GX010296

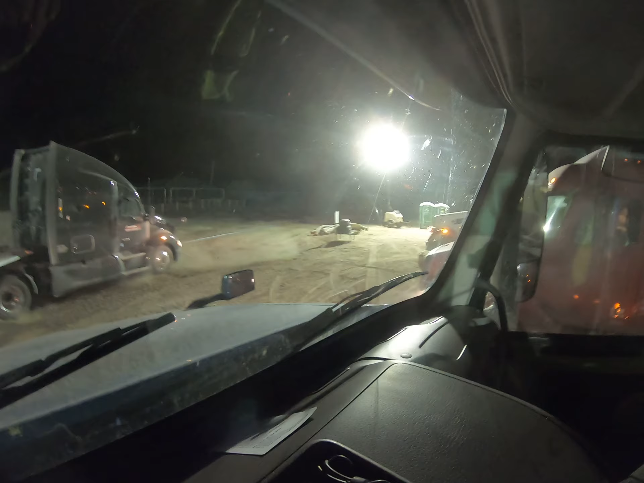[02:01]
I don't know if you guys can see that or not. But he's trying to get in front of that white truck right there. And there's just no way to make this corner.
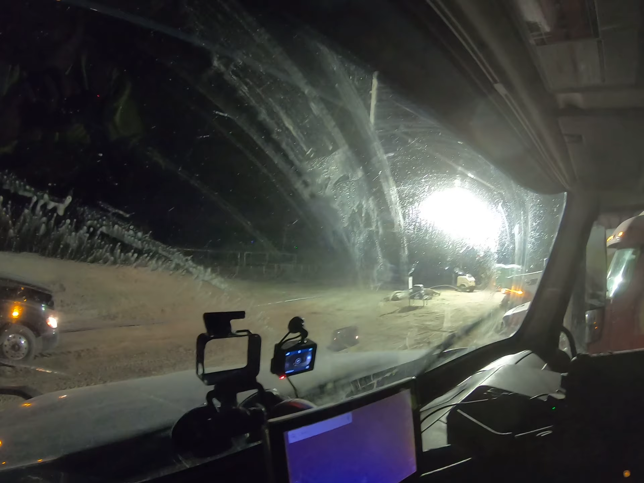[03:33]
That dust. Okay. I don't know if you guys can see this or not. He's got to make a U-turn all the way around and face opposite direction from the way I'm facing now to get out of here.
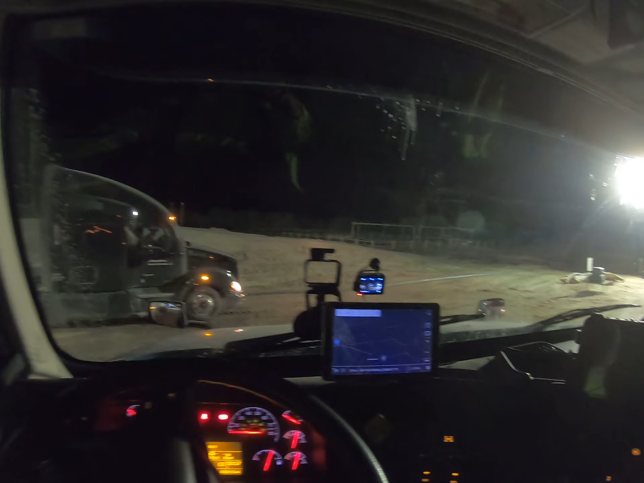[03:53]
So for me to get out of here, that red truck has to leave, that white truck has to leave, and all the other trucks around the corner, they all got to leave.
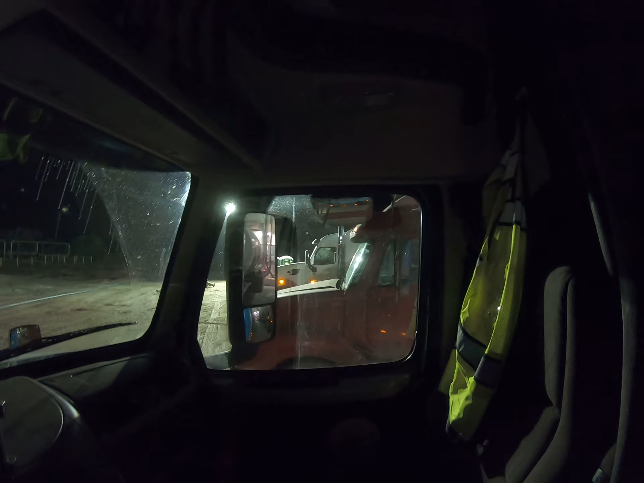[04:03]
Then I can leave. I'm the last one out of here.
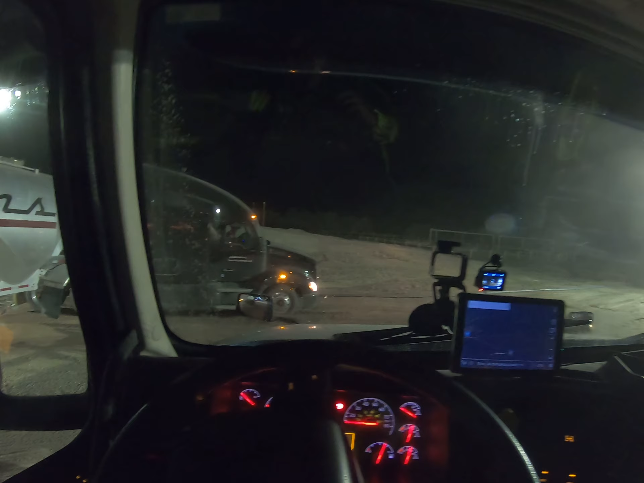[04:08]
Well, he's supposed to be the last one out of here, but he wants to be the first one out of here, and that's just not how it works. That's not how it works, Stevens. Transport. Transport.